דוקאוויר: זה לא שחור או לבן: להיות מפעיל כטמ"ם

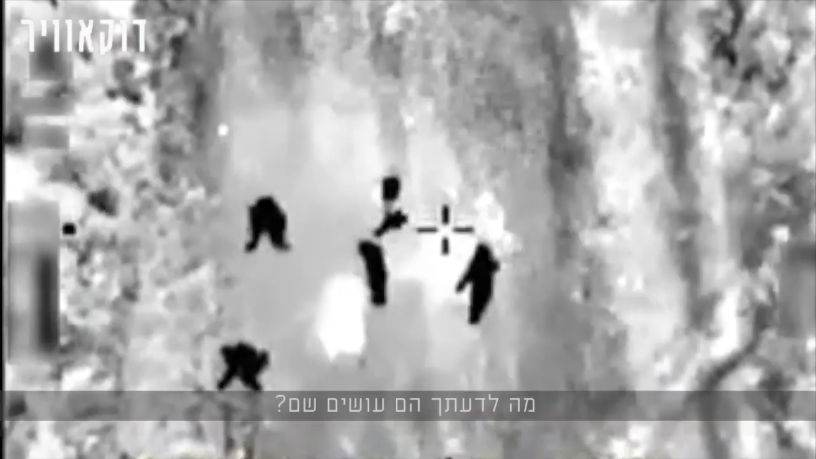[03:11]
לתאי אתך הם עושים שם. זה מה שאני קראה בחוקר. תראה, הם עושים את זה מדי בזולה, שמה שלא נמתים לחוליה שמניחה איתן.
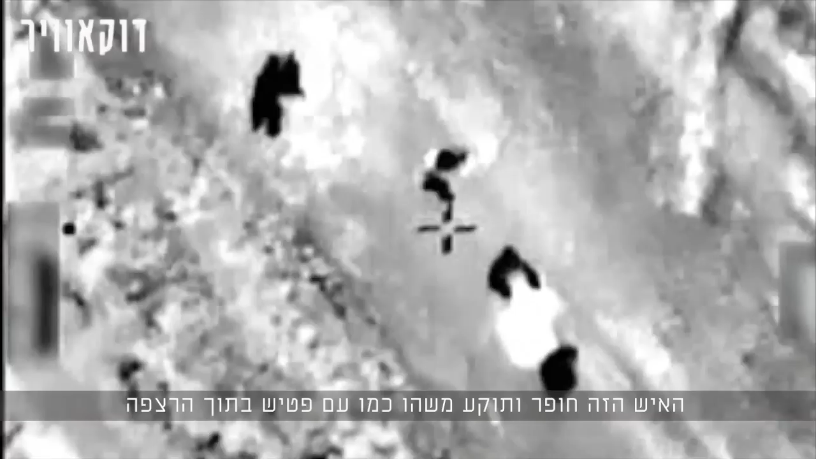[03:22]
האיש הזה חופר ותוקיע משהו כמו עם פציש בתוך הרצפה. אני יכול להניח פה כמה דברים. אחד זה סתם מה שקשור לתיקונים, מה שלא כל כך נראה לי. זה לא, הם לא מתקנים שום דבר.
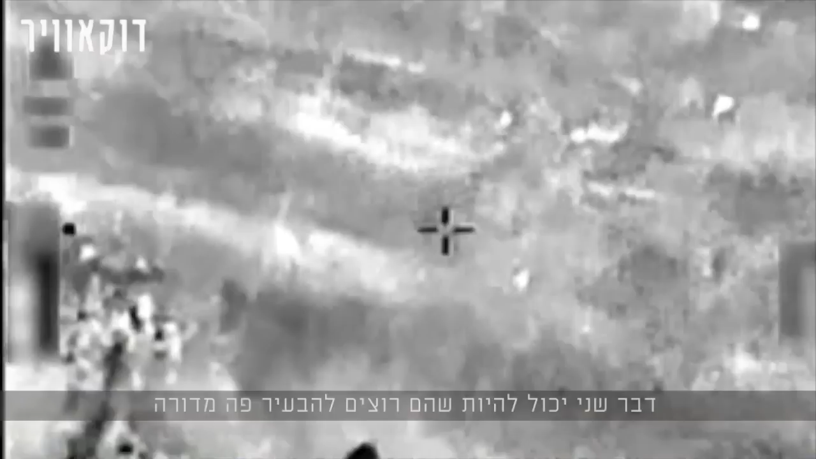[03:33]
דבר שני, יכול להיות שהם רוצים להבהיר פה מדורה, ואז הם גורים לפה דברים דליקים וידליקו איתן. הדבר מן הסתם שכולנו חושבים עליו, אבל לא אומרים אותו, זה אולי חולט מיתן, שמניחה מיתנים, זה נראה לי רגוע מדי.
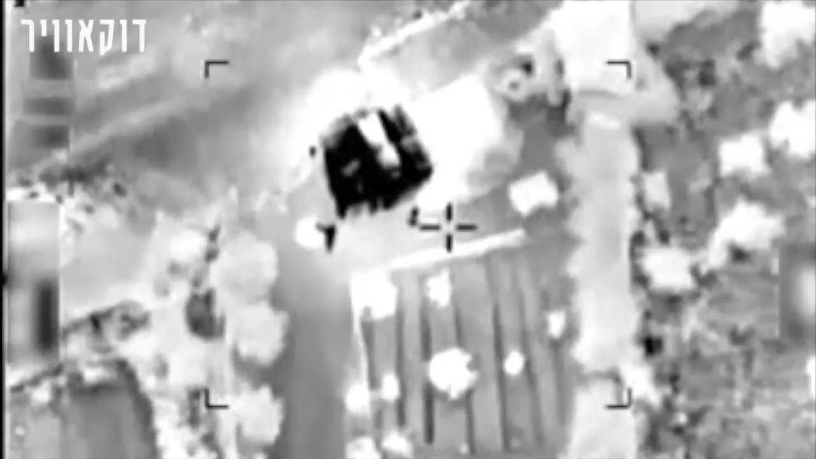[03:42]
יש לי כאן חקר, גאה, יין, אנחנו כנראה נפיל את האנשים וכנראה לי אסם עליהם.
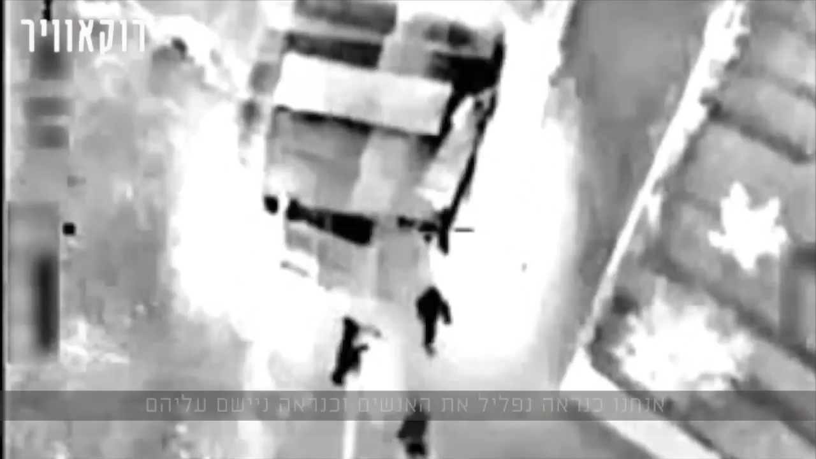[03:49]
אני חושב שזה שגיאה. לדעתי, האנשים האלה עושים משהו תמים לחלוטין. העבודה על הכביש, זה זה מה שהם עושים עכשיו. העבודה על הכביש לא נראיתה כאילו... הוא לא התקו יתד, אלא הוא פשוט תראה קשה עם גרזן, קטן, את האחרים.
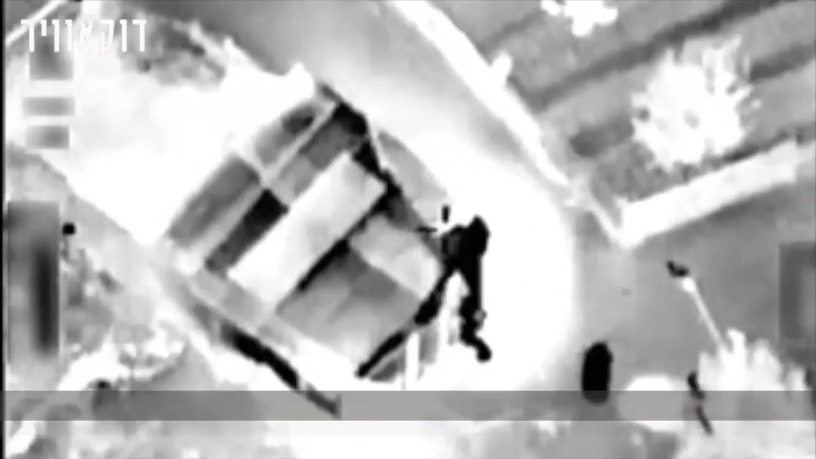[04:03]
יין, בדקנו עם הצפונית, גם המחת, לפי התיאורים שלך באמת יפיקוי שהם לא מופללים. בסדר גמור.
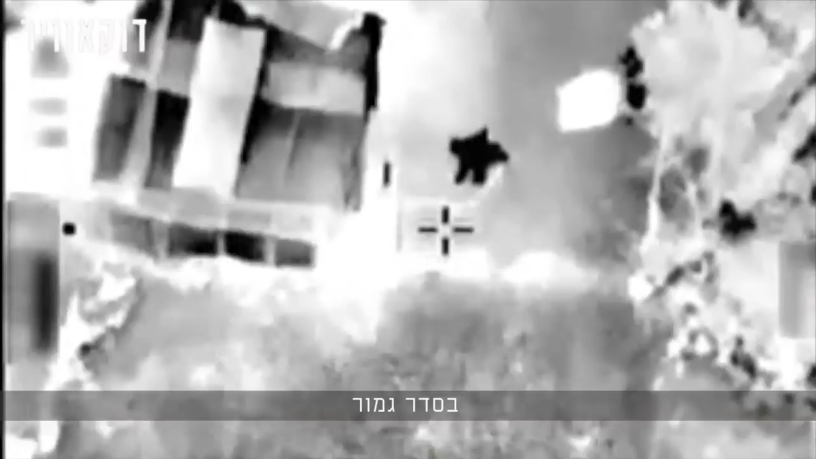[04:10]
הדבר הראשון ששואלים אותי, כשאני אומרת שאני מפעילת קטמם, זה מה זה?